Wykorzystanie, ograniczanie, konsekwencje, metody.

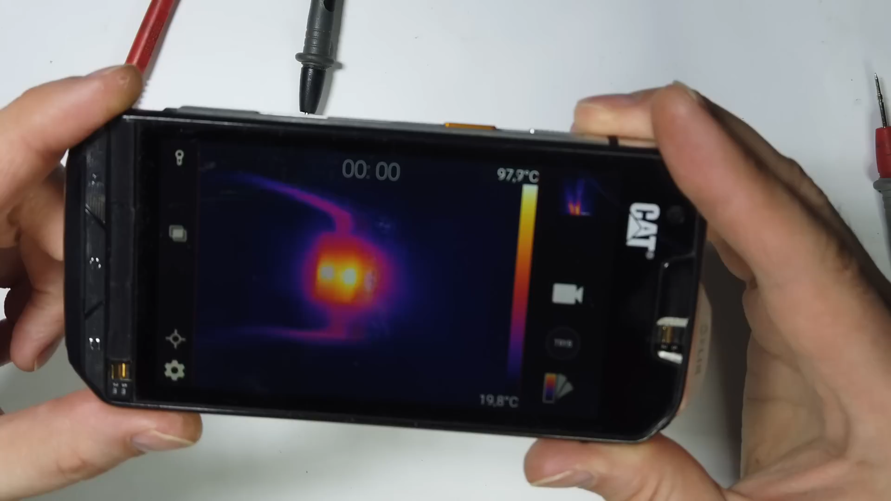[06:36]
On screen: scale top 97.9°C, scale bottom 19.8°C
w postaci ciepła. Przy przesyłaniu dużej ilości energii przewody nagrzewają się.
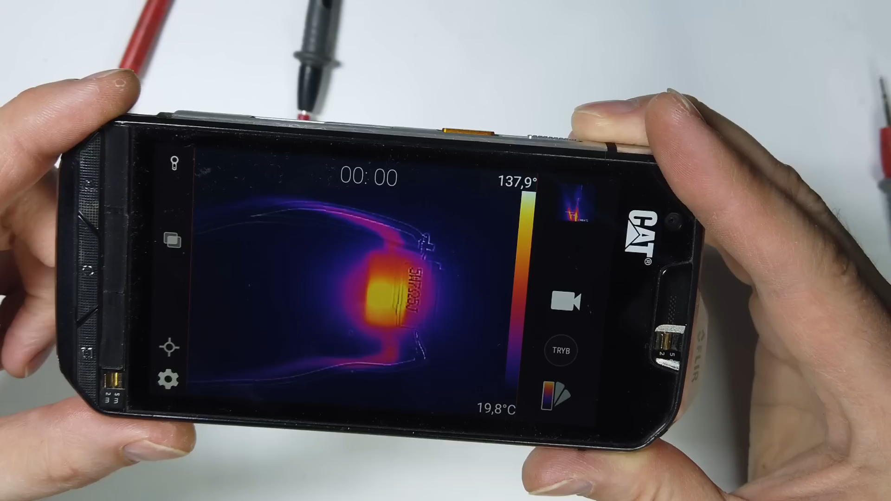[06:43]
On screen: scale bottom 19.8°C
Aby się nie stopiły, musielibyśmy je chłodzić, co praktycznie jest niewykonalne. Lub stosować jakieś olbrzymie przekroje.